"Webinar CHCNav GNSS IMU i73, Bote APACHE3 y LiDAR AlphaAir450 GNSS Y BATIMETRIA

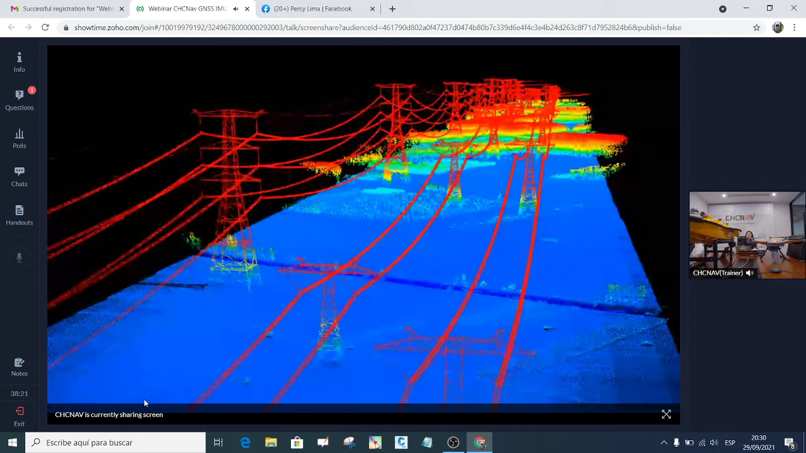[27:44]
Esta es la imagen que uno de las aplicaciones. Este es inspección de electricidad.